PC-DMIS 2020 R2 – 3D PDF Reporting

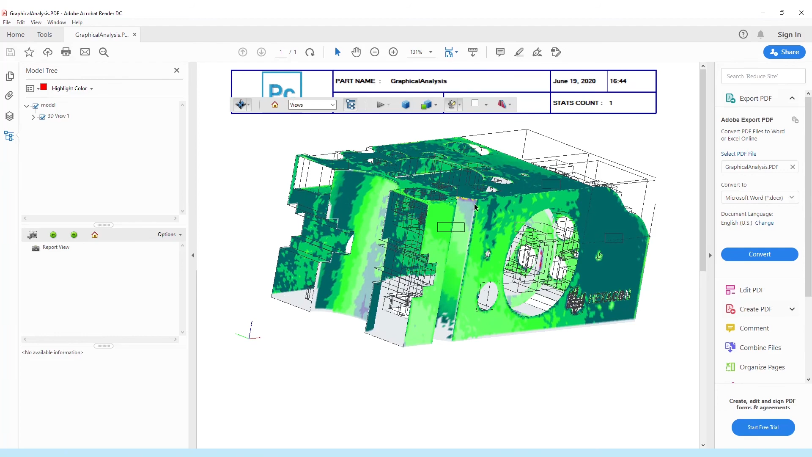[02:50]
The view as saved by PCD-MIS can be recalled at any time by restoring the report view using the tools provided by the PDF viewer.